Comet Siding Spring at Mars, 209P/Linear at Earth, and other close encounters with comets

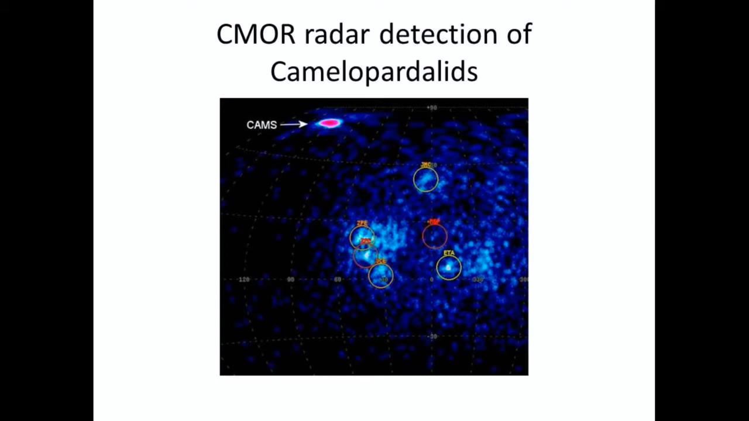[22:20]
radar you can see there was quite a strong detection compared with everything else going on this was really a shower that was rich in in for in faint meteors um the activity of larger
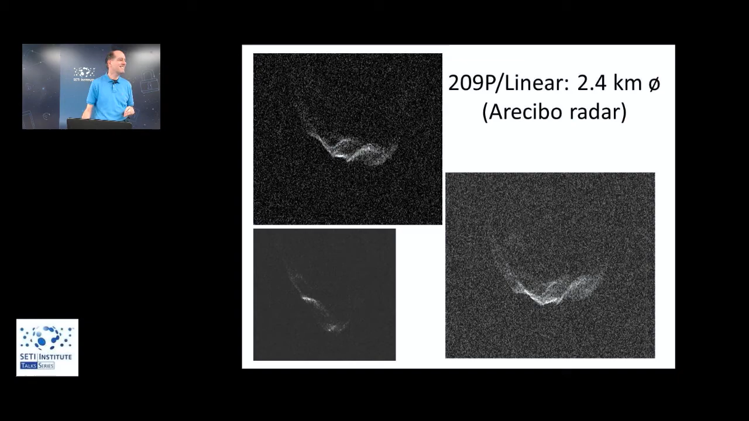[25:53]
meteoroids fall apart this uh this is comet 29p linear as it was seen by radar at arecibo this was the best observed comet nucleus yet uh that arecibo got to look at uh the images that came back were quite uh spectacular in my view you know you uh it's not uh uh the next picture i'll show you with the uh going there with the lander but uh but it shows a lot of detail and it shows a very ragged very uh uneven type of a landscape and that was very interesting to